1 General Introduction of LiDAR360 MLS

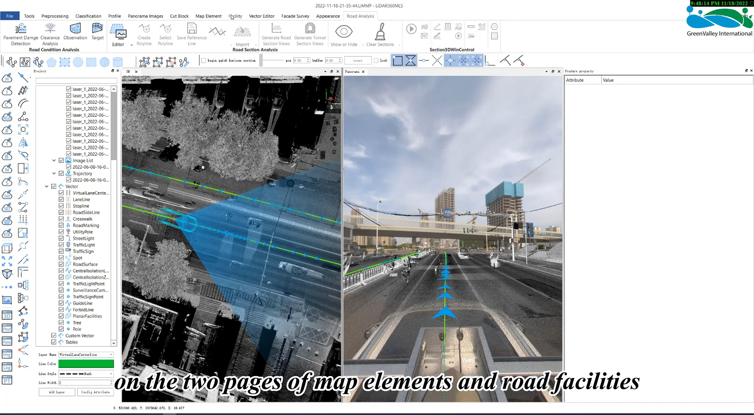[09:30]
The vector node directory shows the built-in layers of the software, which are strongly related to the tools on the tool two pages of map elements and road facilities. Under the custom vector node, click the right mouse button or add layer function below to create a new point, line, surface, or annotation layer. Table function, you can create a single table by right-clicking. The default display in the middle of the software is the 3D window, which is the main window for displaying the entire software's point cloud and
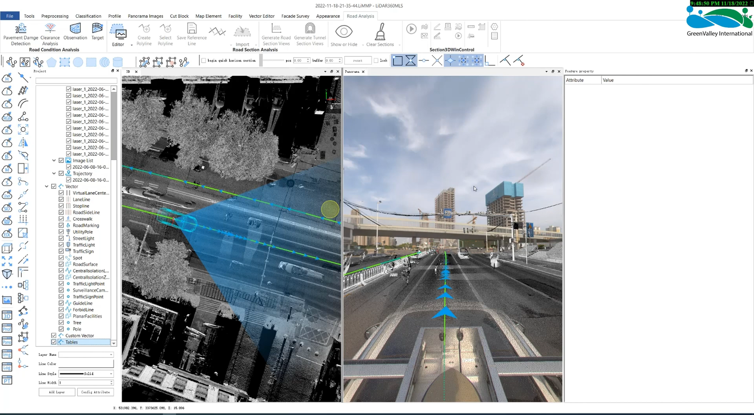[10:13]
vector data and performing functional operations. The corresponding panoramic display or plain camera window will not be displayed until the image data is loaded. Below the 3D window is the output window, where some function process information and some prompt information will be displayed. These 3 windows can all be closed. If you need to reopen a certain window after closing, find the button in the lower part of the color toolbar. The 3D button opens the 3D window.
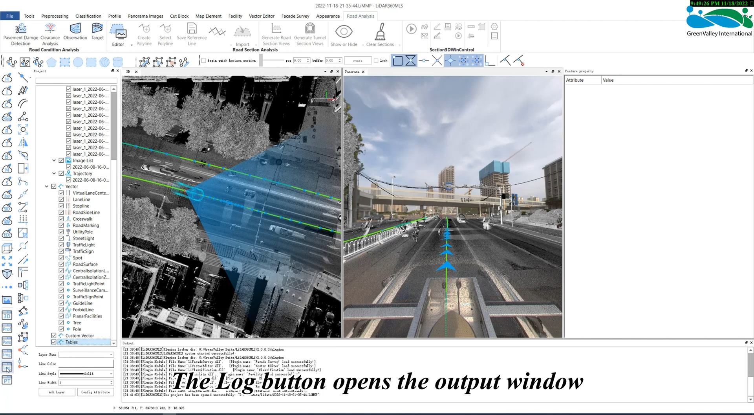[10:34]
The log button opens the output window. The PT button opens the project window.
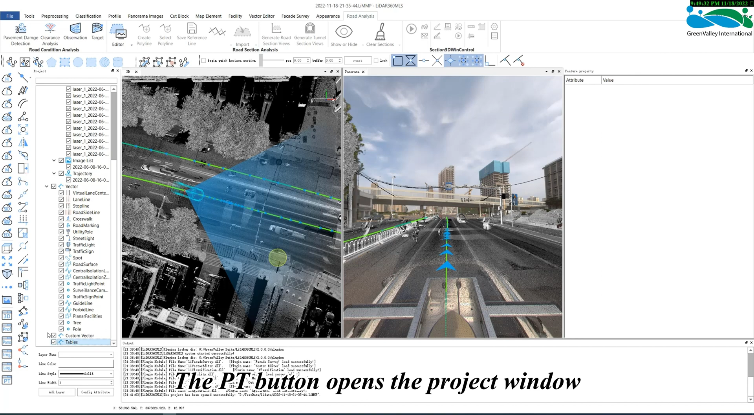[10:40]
The panorama button opens the panoramic image window. And the image button opens the plain camera window. The element attribute window is displayed by default on the far right side of the interface.
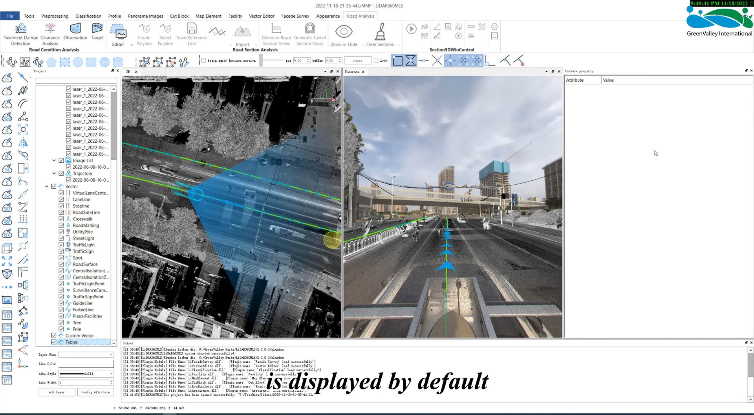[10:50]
This window is used to display the attribute information of a single object, so that it is convenient to directly fill in the corresponding attribute for an object. In addition, there are some windows correlating to specific functions, which can be seen through the right-click shortcut menu bar,
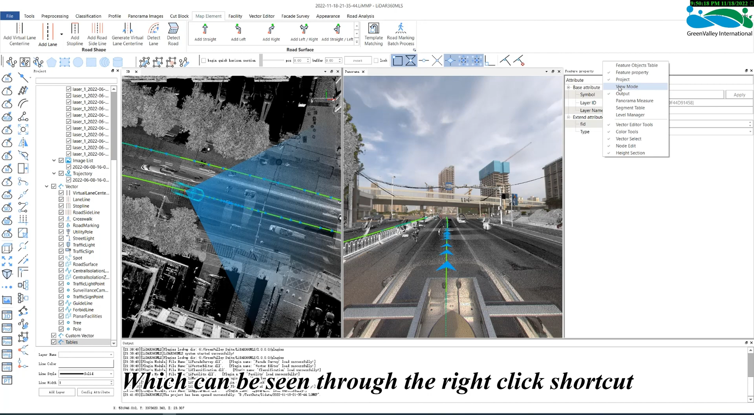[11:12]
such as display mode, panoramic measurement, vertical object parameter table, trajectory segmentation table,
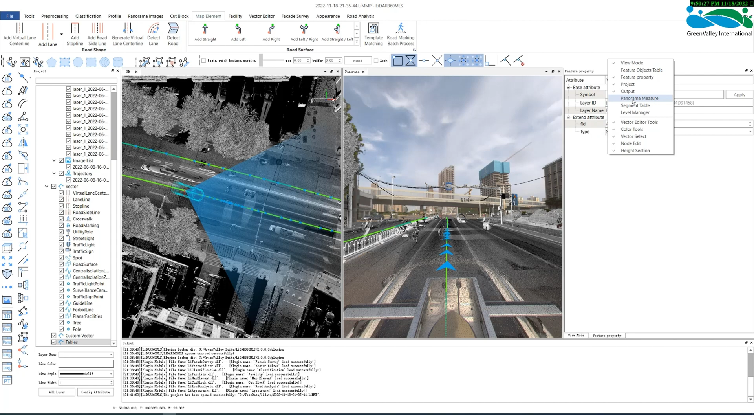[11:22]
layer manager and other videos, which will be introduced in the subsequent videos. There are several groups of buttons in the upper right corner of the operation interface.
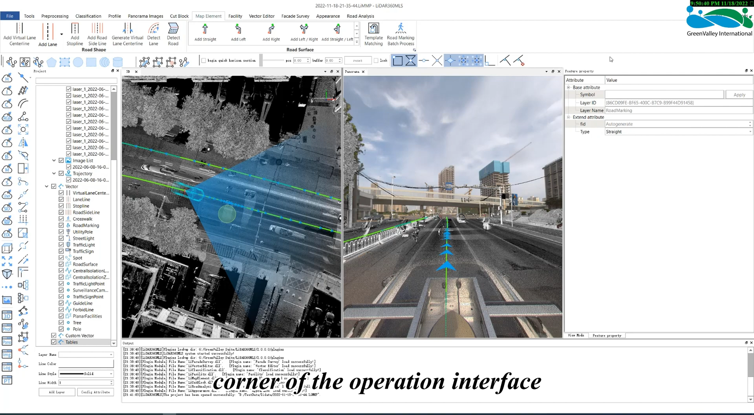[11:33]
The first one is the settings button,
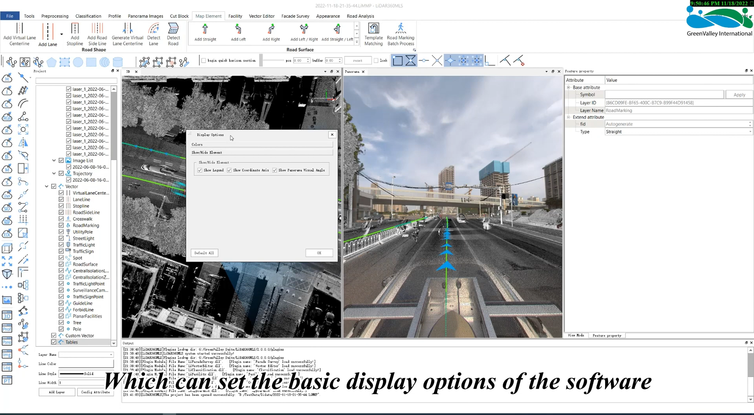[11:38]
which can set the basic display option of the software, such as the default color of the 3D window,
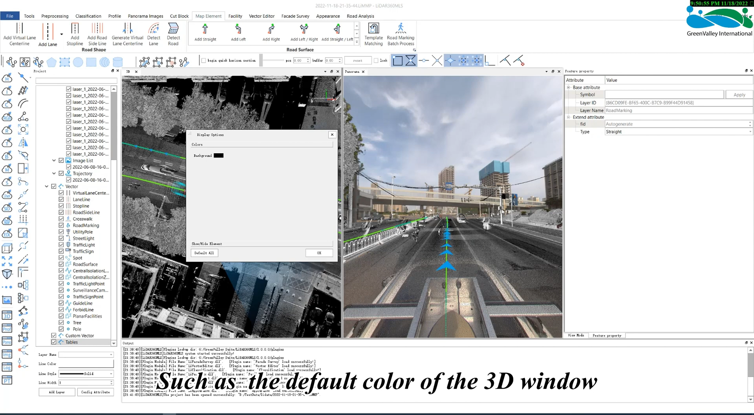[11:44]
the legend of the attributes,
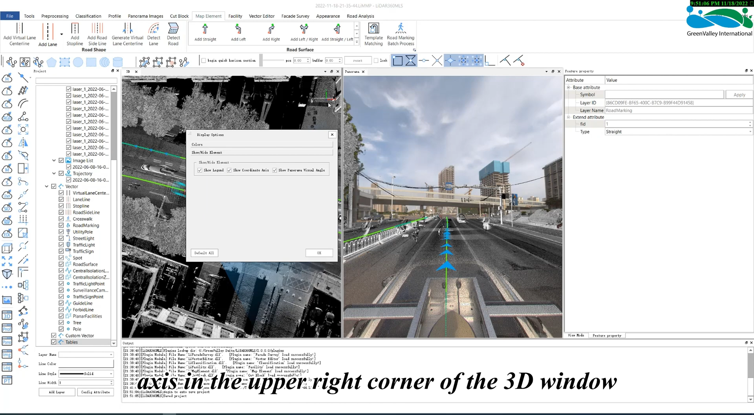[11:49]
whether to display the coordinate axes in the upper right corner of the 3D window, and whether to display the field of view of the panorama.